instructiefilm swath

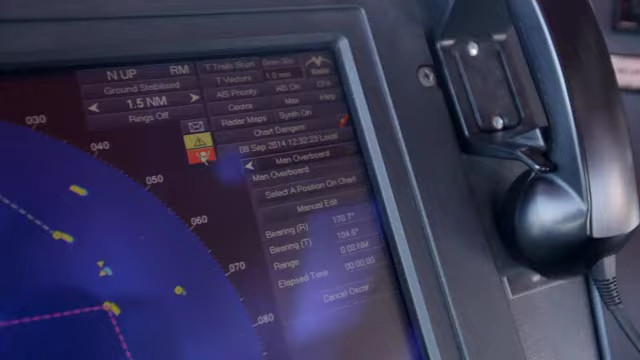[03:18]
en schakelt meteen de OSCAR-functie in op ECDIS en radar.